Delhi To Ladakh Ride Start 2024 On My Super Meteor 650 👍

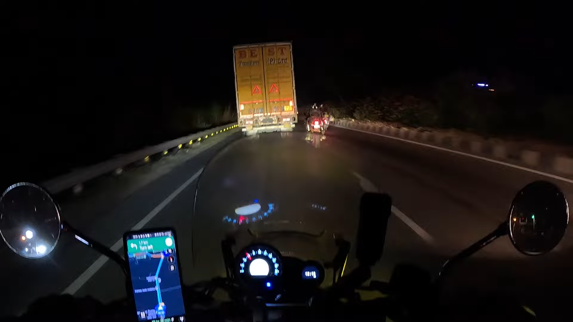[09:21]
नरेश कह रहे शुक्र है भगवान का, अब थोड़ा कानों को शांति मिलेगी। साउंड लगता तो जबरदस्त है, मगर बहुत शोर हो जाता है यार, बहुत शोर।
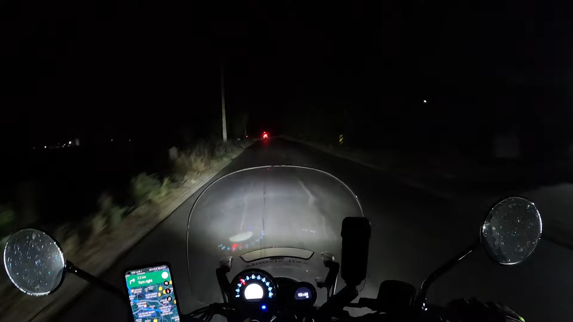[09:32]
कहाँ जंगल जंगलों में से लेके जा रहा है भाई साहब, वो तो शुक्र है हम 3-4 लोग हैं, इसलिए इतना कोई दिक्कत नहीं हो रही, वरना अकेले होते तो भगवान कसम वाट लग जाती, पूरा जंगल है दोनों तरफ। तरफ खेत ही खेत है, बस ये है कि हाँ थोड़ा चलता हुआ रोड है। प्लान तो ऐसा है कि सुबह सब बोल रहे हैं कि श्रीनगर ही रुकेंगे सीधा।
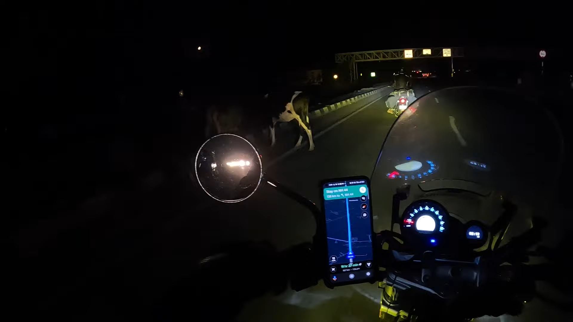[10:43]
इनके कुछ लगाना चाहिए यार। रात को ये गाय ऐसी रोडों पे चल जाती हैं, कोई स्टिकर विस्टिकर लगाओ जिससे कि दूर से नजर आए कि भाई आगे कोई जीप चल रहा है। चलें अमित जी मैकडी पे कुछ खाया पिया जाए, कॉफी वॉफी आ रहे हैं रास्ते में ही है।